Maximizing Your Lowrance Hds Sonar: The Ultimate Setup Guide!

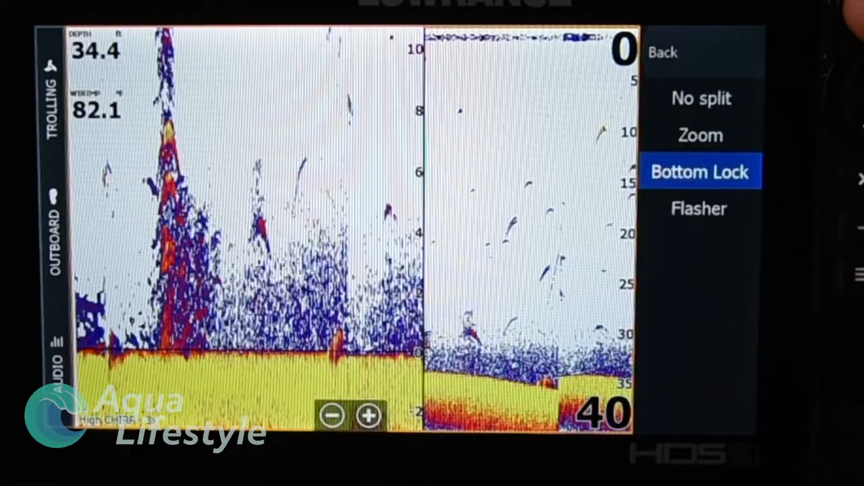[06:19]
You've got a bottom lock, where it locks into the bottom and keeps that on the screen.
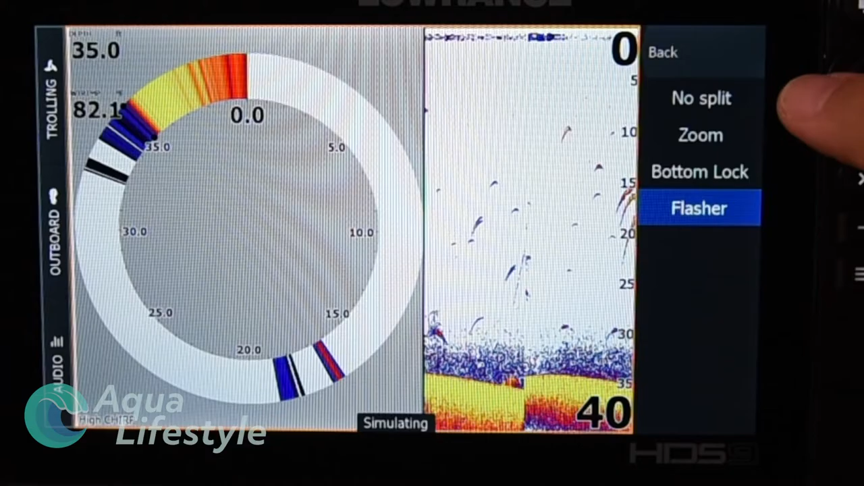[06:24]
And then you've got a flasher that gives you an interpretation of what's in your beam real time.
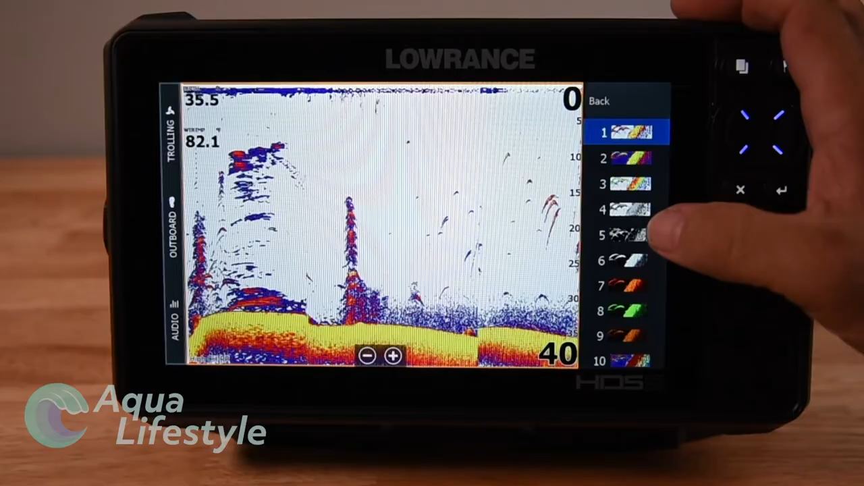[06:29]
Next is palette, and you get to choose what color scheme you prefer for this particular screen. Matter of personal preference, you're going to run through and see what you like the best.
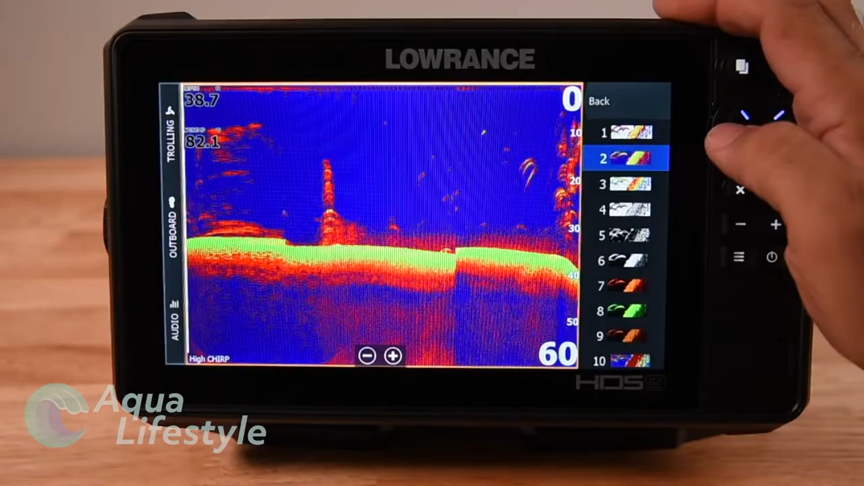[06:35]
After that, we've got overlay with downscan. This takes your downscan image and overlays it on your traditional. Nice feature, but we're going to show you one that I prefer later on. Just below that is temperature graph.
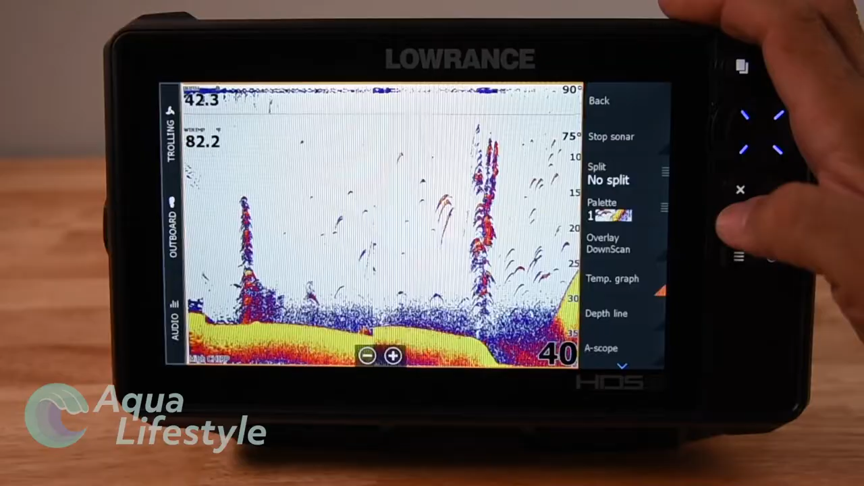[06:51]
Now this, if you look at the top of the screen, you see a line up there. It's a straight line because the temperature hasn't changed in the simulator mode, but it'll actually graph your temperature and show you changes.
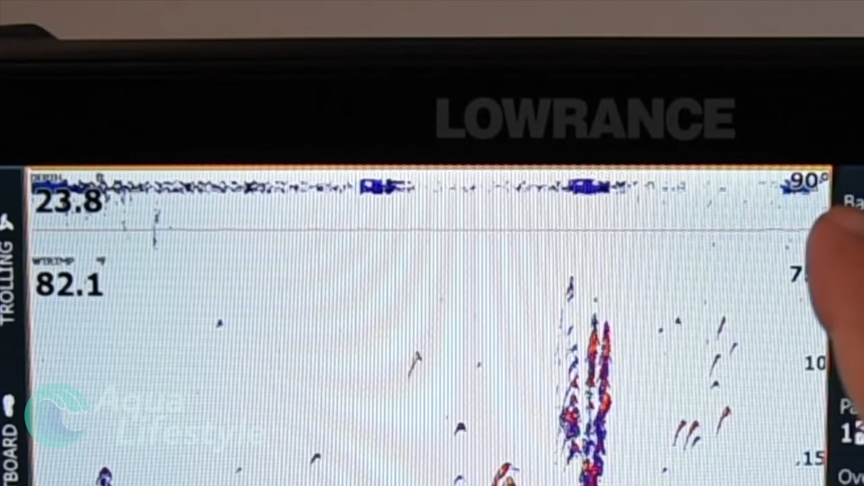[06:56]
And it'll tell you what that temperature range is by scale on the right-hand side.
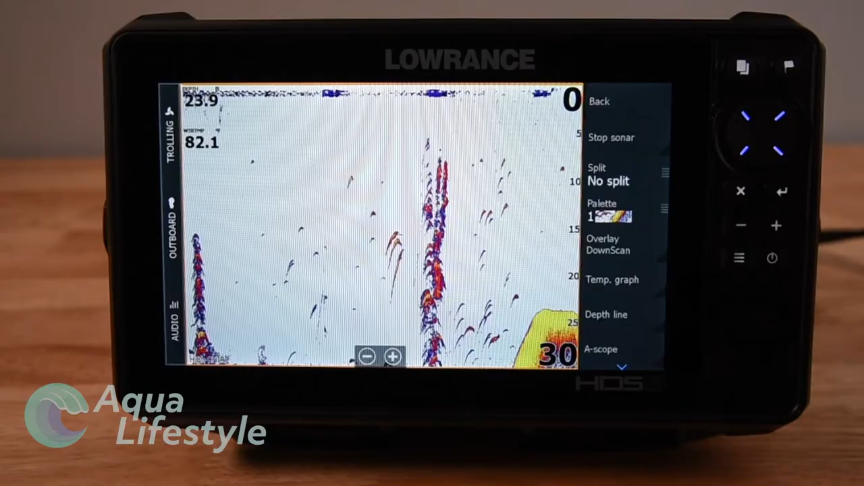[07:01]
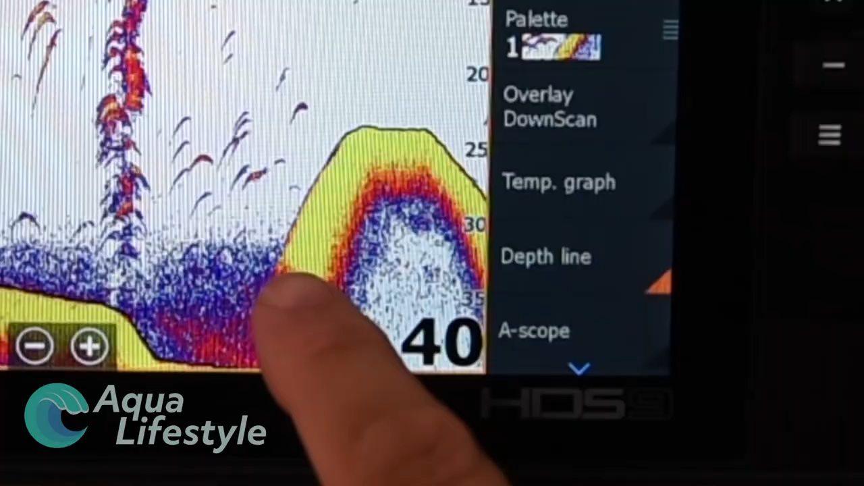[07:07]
Depth line, you hit that one, and it's going to draw a black line right where the depth reading is taking place and has taken place over time. Next is a feature I really like. It's your A-scope. It's actually showing you what's in your beam real time. So if you want to see fish as they actually enter the beam, they will pop up as red lines between the top of the screen and the bottom reading. Also really good for reading what kind of bottom you're over, whether it's soft or hard sand.
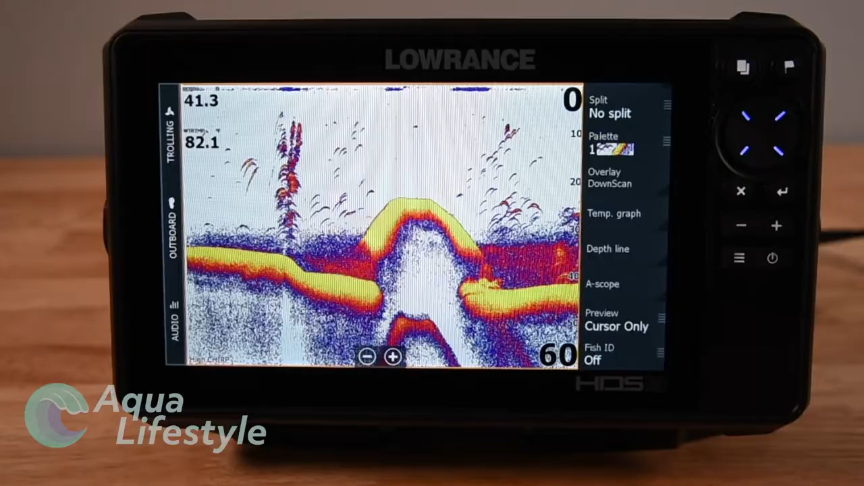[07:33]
Pulling the menu up, you'll see preview. And there's two options, cursor only and always. If you tap the screen wherever you want the preview to pop up at the top screen there,
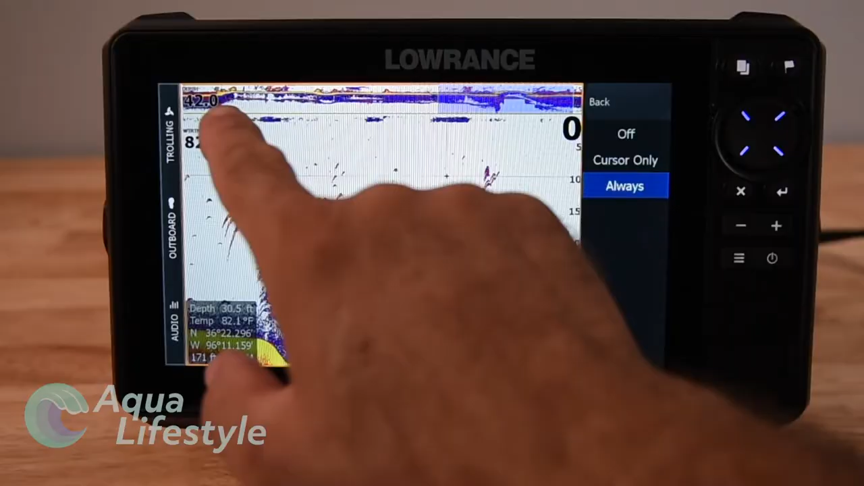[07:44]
On screen: water 82.1°F
it'll do it from wherever the cursor was back and show your history.
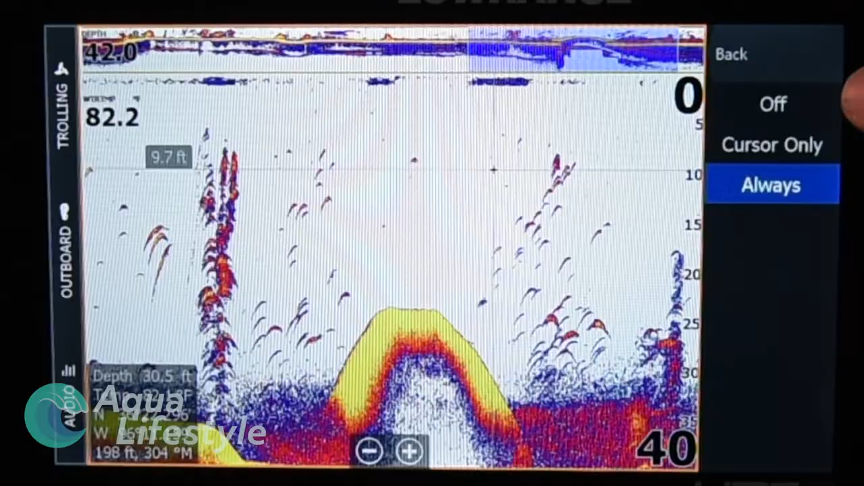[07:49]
You can have cursor only, you can have always. And it'll just draw a history of
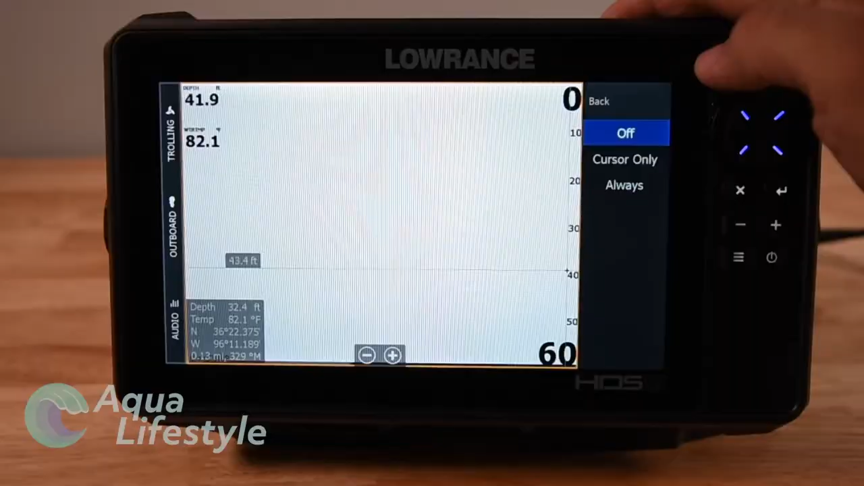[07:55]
On screen: water 82.1°F
your bottom picture at the top and miniature at that top bar. Really nice. Then you've got fish ID. Fish ID you can leave off, which most pros do. You can have symbols to show fish of varying sizes depending on the size of the feedback. You've got depth where it'll give you the depth of each of the fish. Or you can select both where it gives you both a symbol and a depth for each of the markings. Last on the menu line is fish ID beeps.